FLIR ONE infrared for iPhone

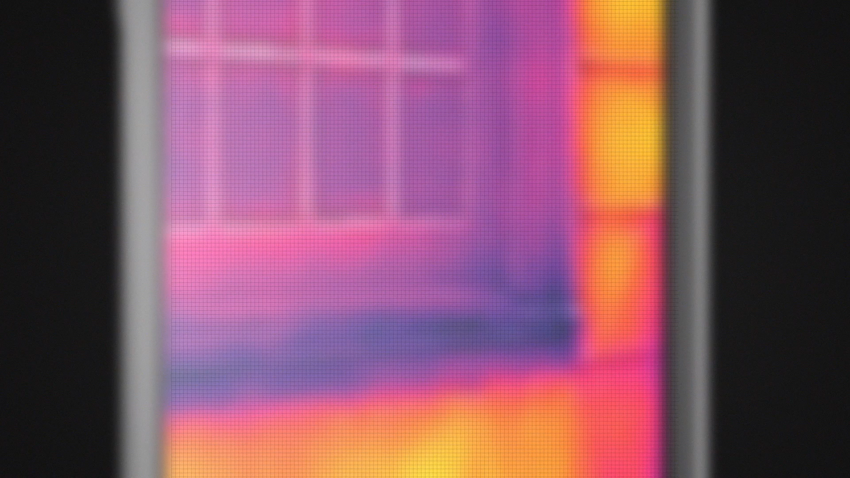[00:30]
An invisible universe governed not by light and dark, but by cold and hot.
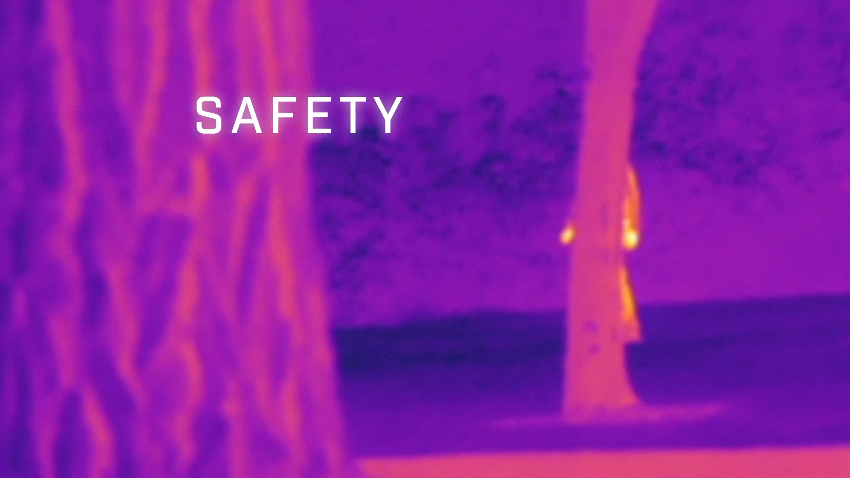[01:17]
The FLIR 1 blends an actual picture with an infrared thermal image. So there's never any doubt what you're looking at.